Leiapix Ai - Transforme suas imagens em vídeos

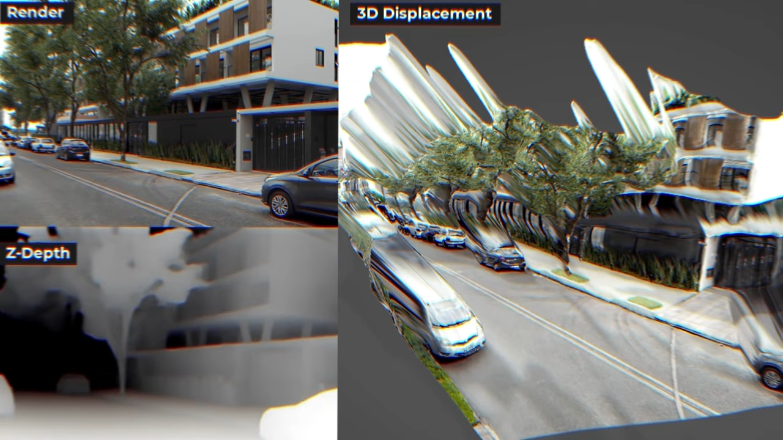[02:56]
E basicamente o Leapix pega a nossa imagem, cria um mapa de profundidade,
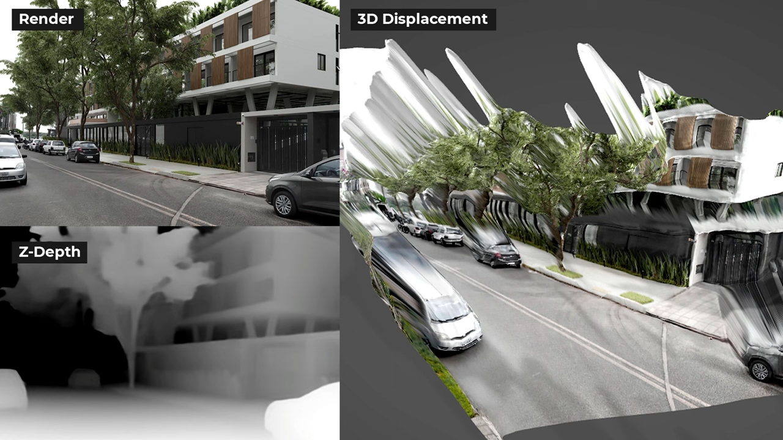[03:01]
e a partir dessa profundidade ele gera uma projeção 3D, como vocês podem ver aqui na direita.